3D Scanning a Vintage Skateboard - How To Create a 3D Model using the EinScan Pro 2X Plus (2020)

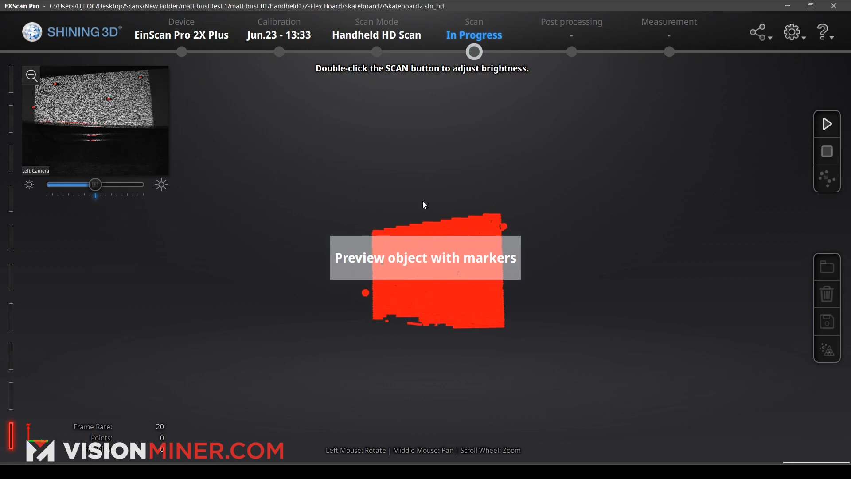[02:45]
But now that we've got four markers in the screen, it's actually previewing it.
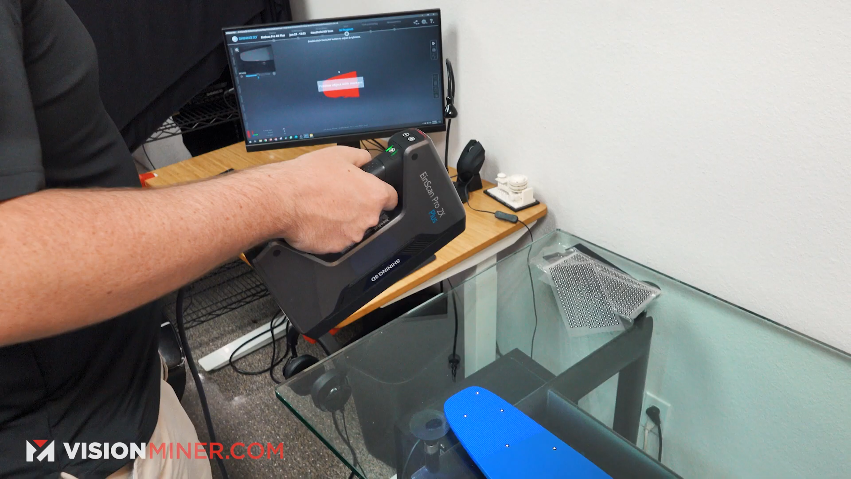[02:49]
So I'm going to double tap so we can adjust the brightness, make sure we get everything that we need to.
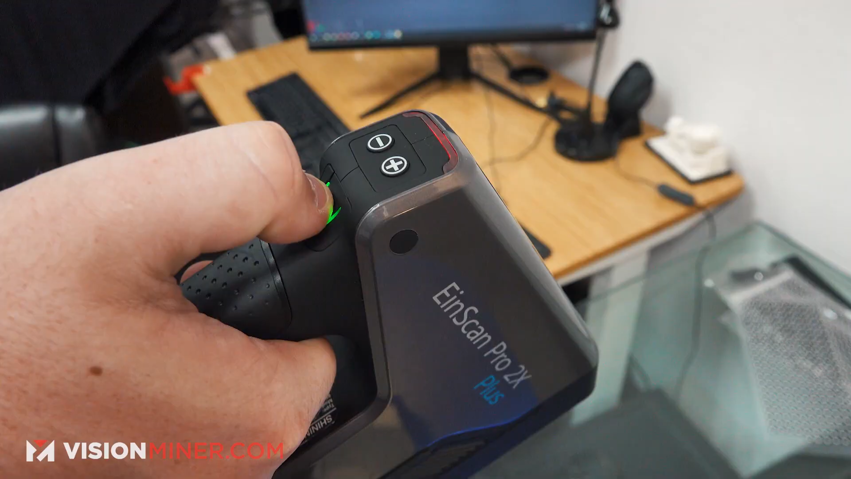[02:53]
So we'll go ahead and hit the play button. And I'll scan.
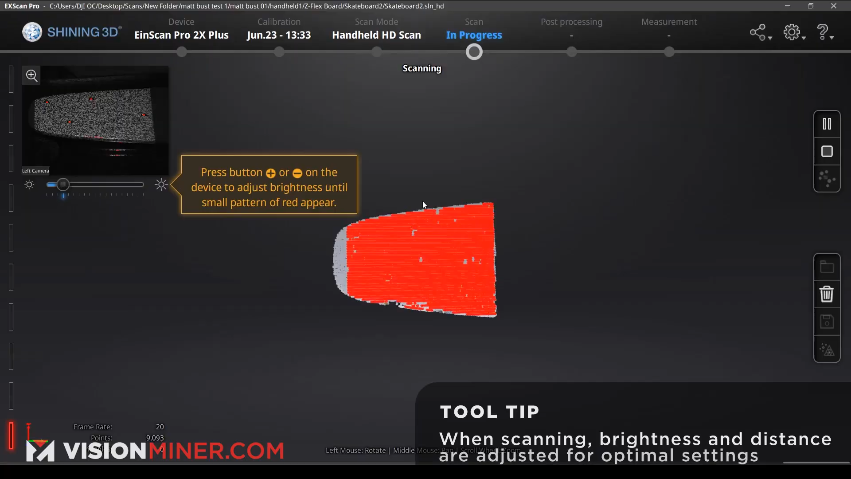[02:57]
You can see those little red dots that are actually, and red and green dots on the screen.
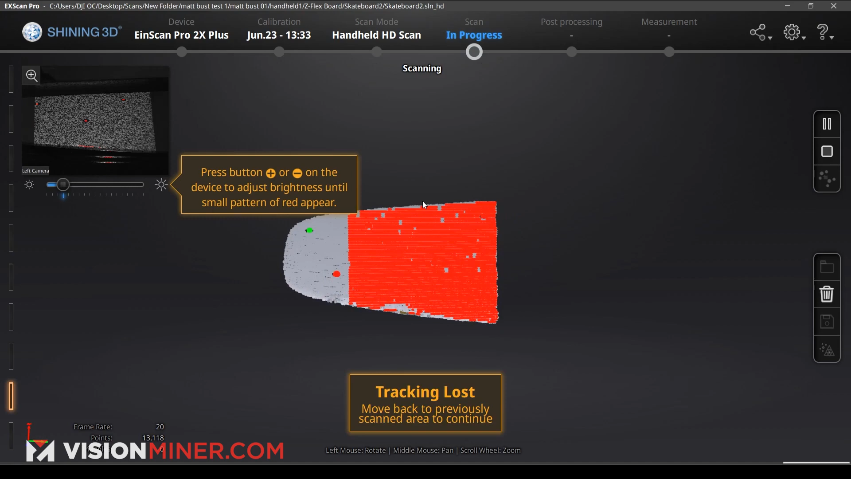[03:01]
Those are the actual markers that it's seeing.
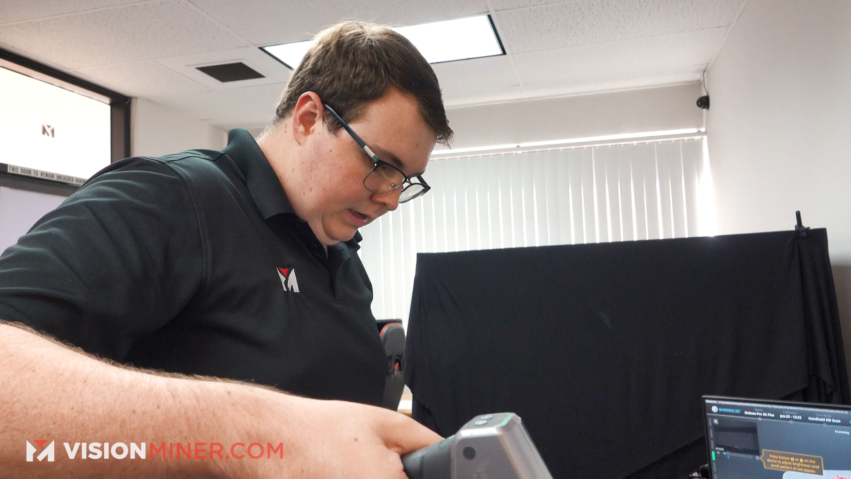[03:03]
So if you notice with this one, it's not actually picking up the glass at all.
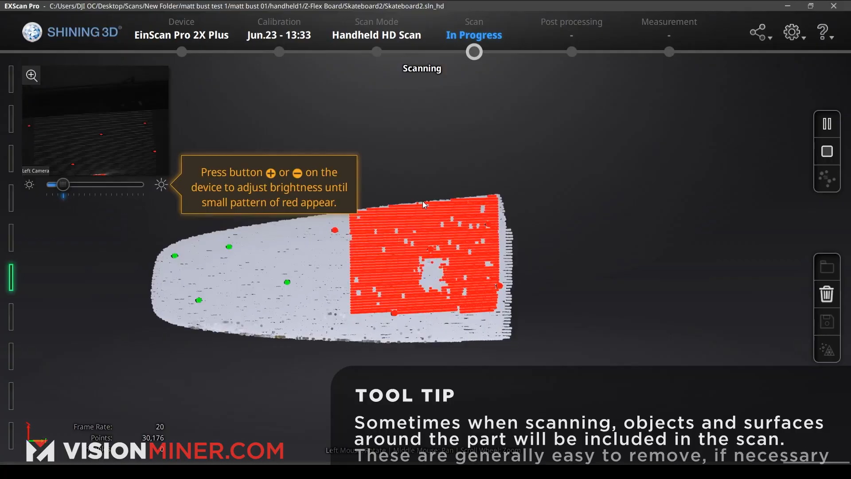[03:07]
It's just picking up the markers and the board itself.
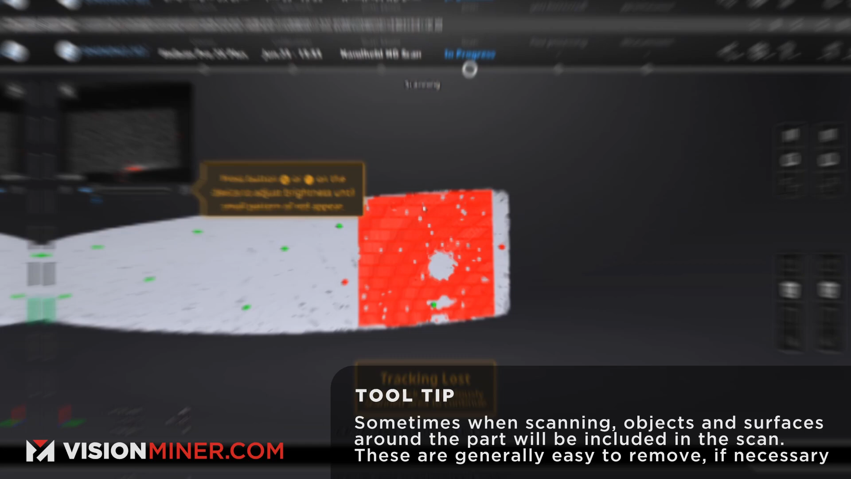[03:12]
So now what we're going to do is we're going to go ahead and check to see if we have any rogue data.
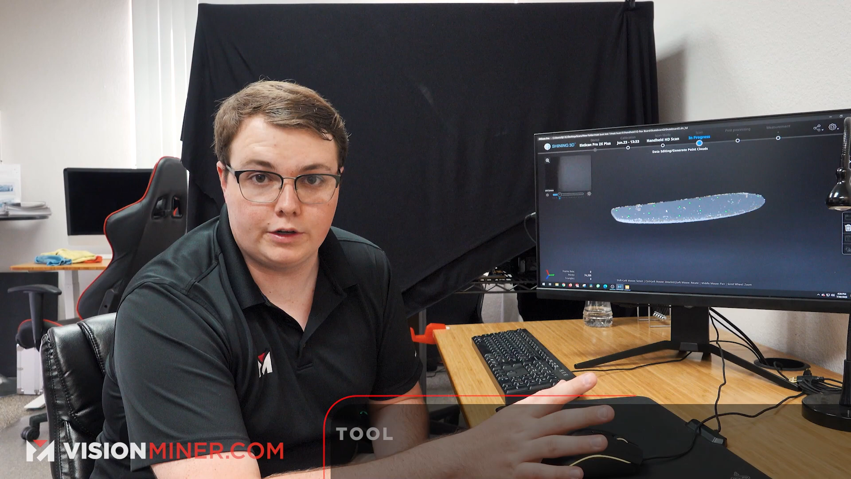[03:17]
So like random points that are way off from away from the board, just so we can delete those and they won't end up messing with it. So we look here, got a few, those look like they're a few rogue points, but I think those should end up flattening out. It's a little rough around the edges.
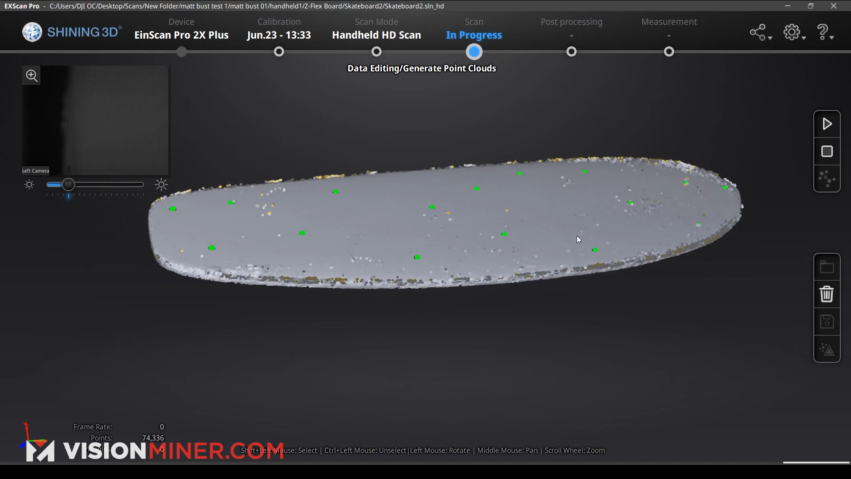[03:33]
But what we can do is we can go ahead and hit and generate point clouds and it'll show us exactly what it is and how it's creating our little mesh and our, all those points and evening it out and smoothing it out.
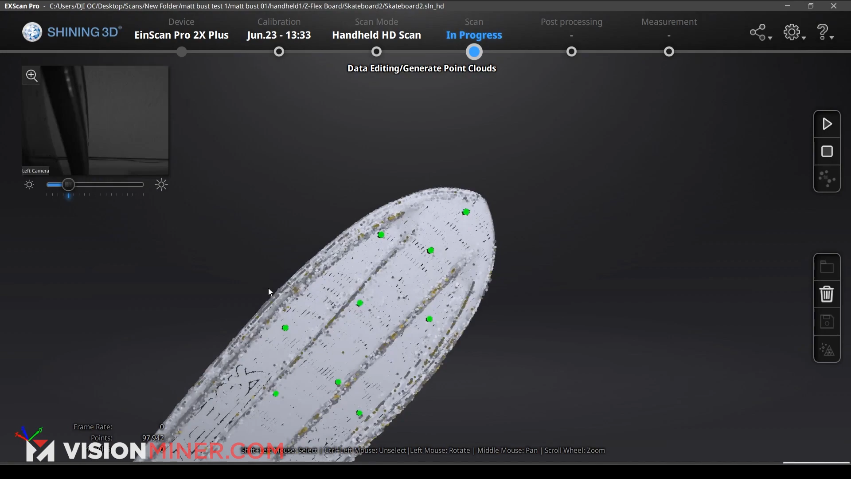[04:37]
So now we can go ahead and edit our point clouds, which these ones all look pretty good. Fun thing,
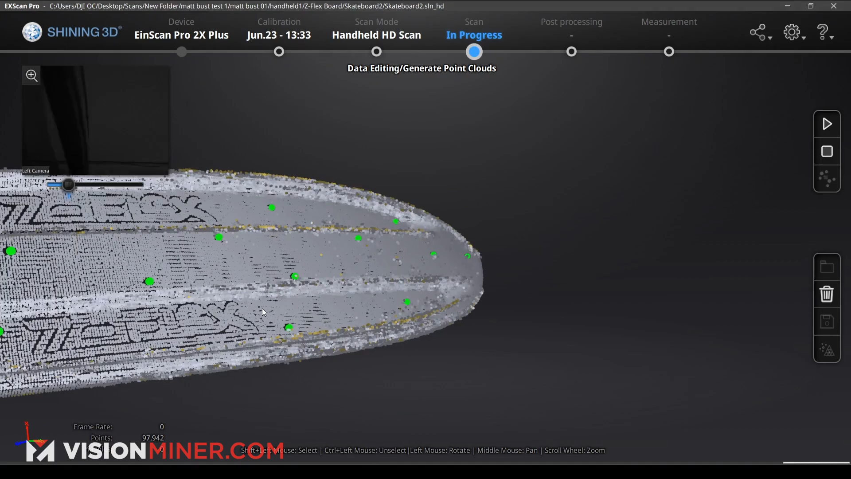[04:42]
you can actually see the writing on the board directly on there because it's a different color and specifically because it's white and reflects a ton of light versus the blue, which doesn't reflect as much.
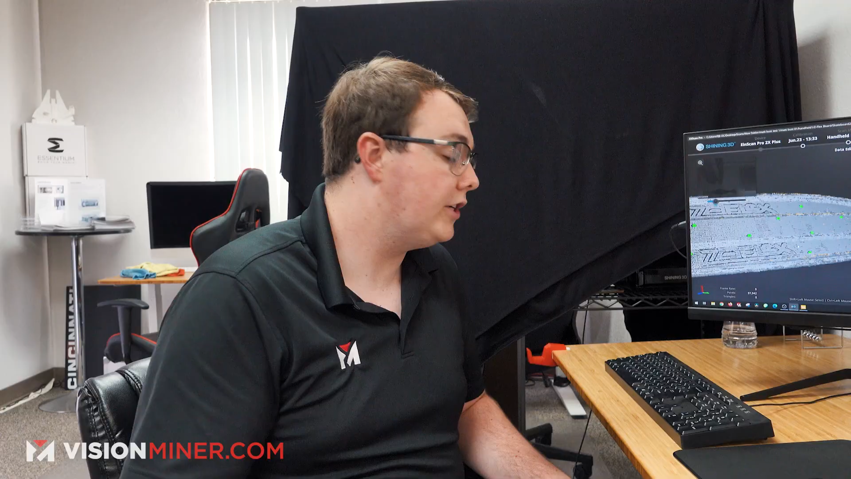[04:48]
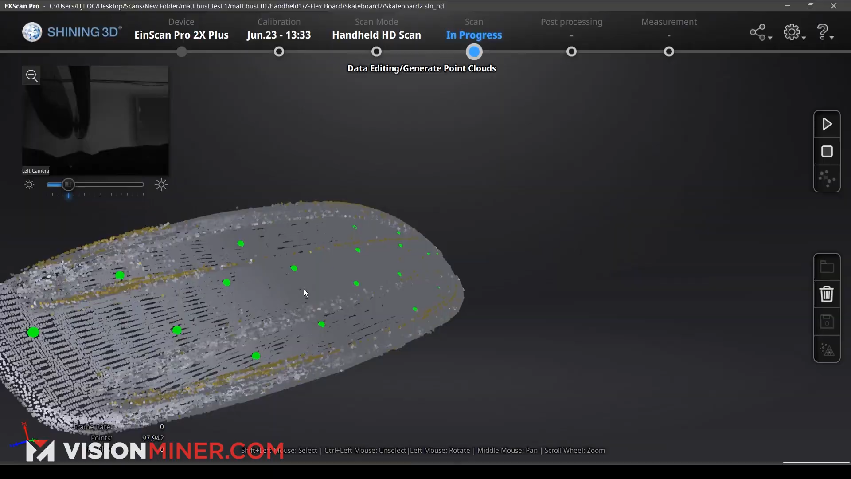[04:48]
You can see our markers that it was actually tracking the entire time.
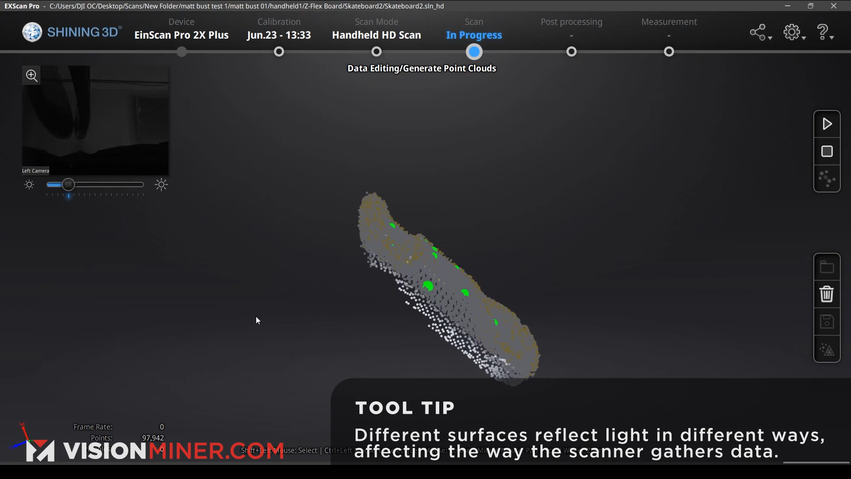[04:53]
You can see we have a few wild points, but first I want to go ahead and generate my point clouds and then we'll go ahead and edit it to see whether we actually need to cut some points out or leave them there and they'll be fine and get smoothed over.
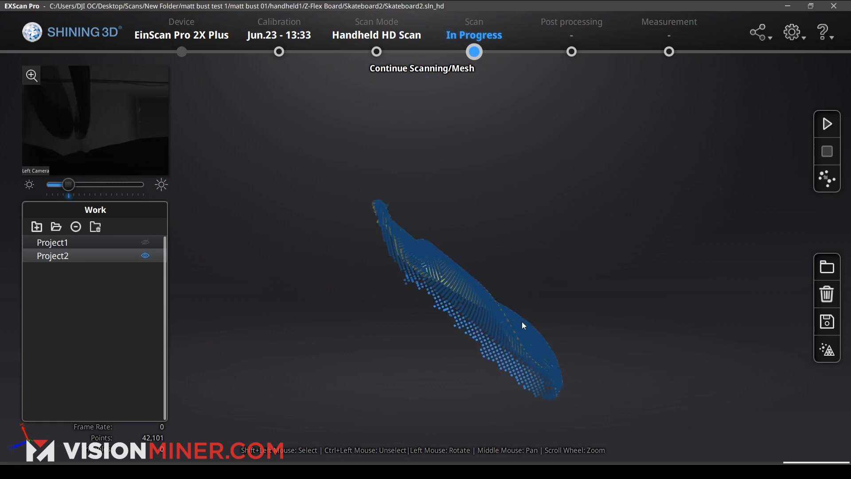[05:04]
So this time it actually smoothed over all those random points that we saw that we didn't like.
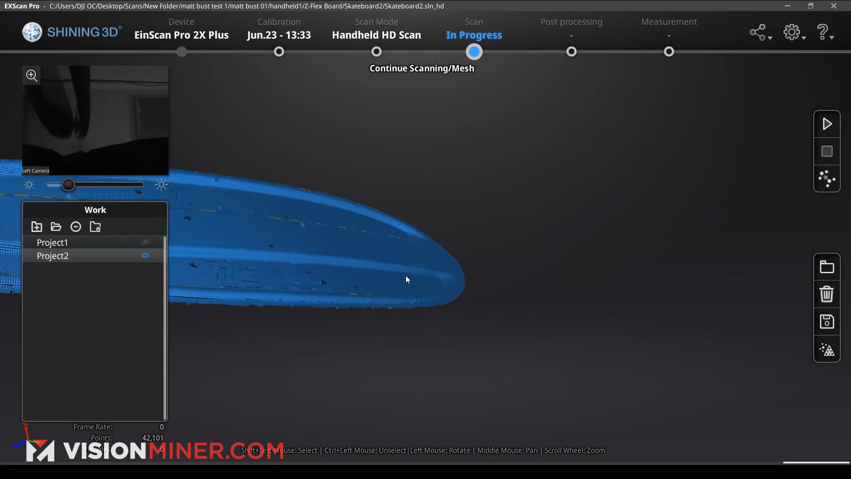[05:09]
So it's looking pretty good. Though around where those dots were, we do have some weird things happening.
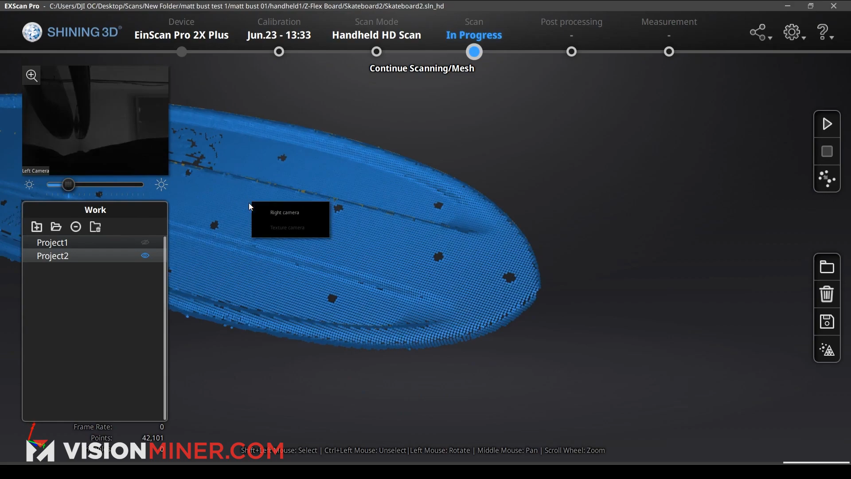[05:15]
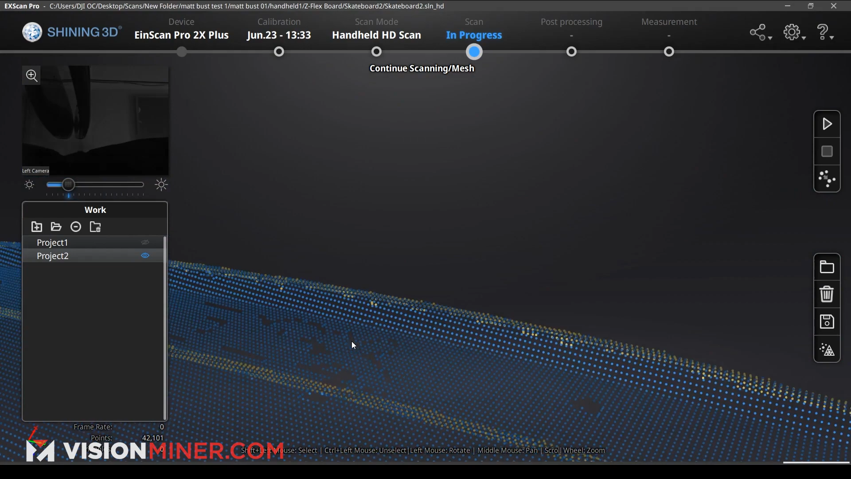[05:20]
So we have those little dots that look like they're above the actual part.
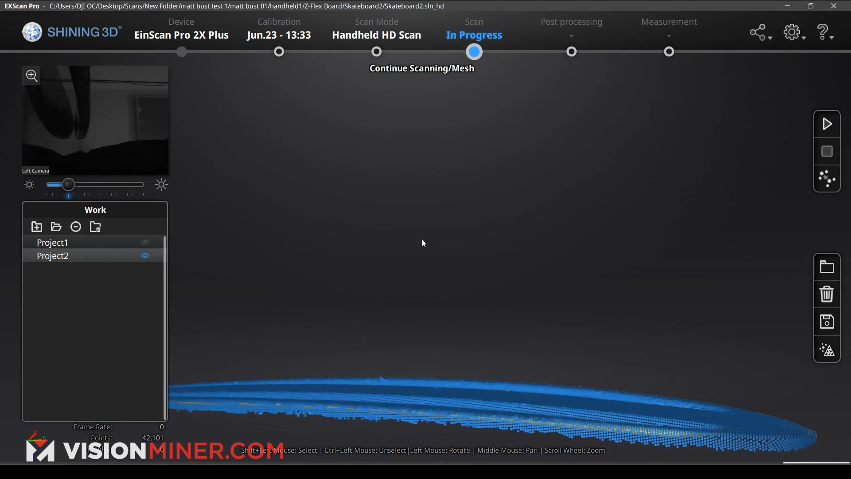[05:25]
Like that. So I'm going to hit our shift. There we go.
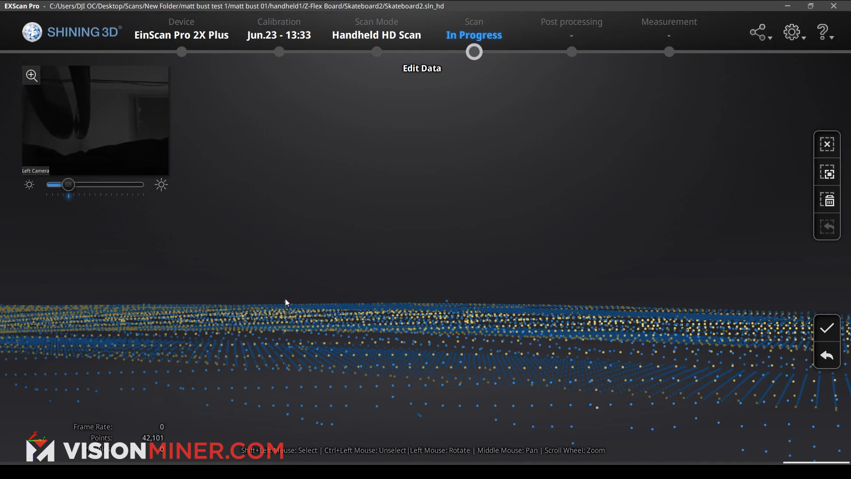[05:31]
Got two of them. So hit our apply edit. Now it's going to process and try to actually align, auto align itself to try and figure out how everything's going to be. So let's see.
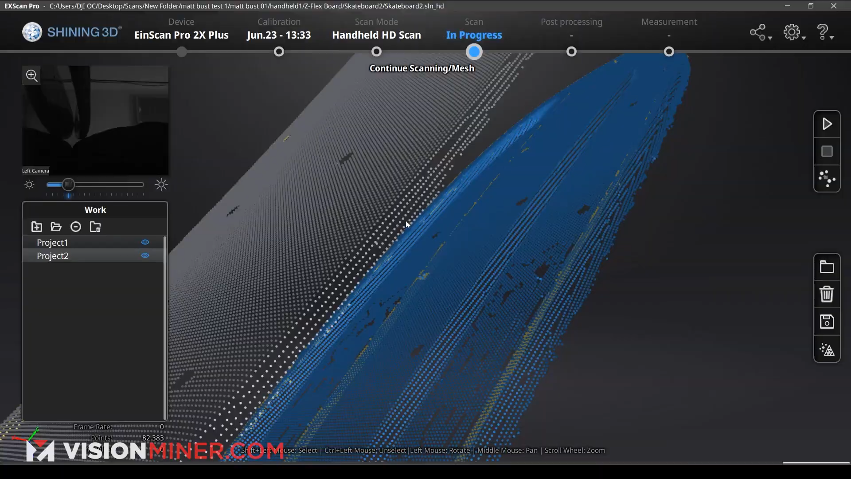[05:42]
It has completely messed up our alignment, but that's okay.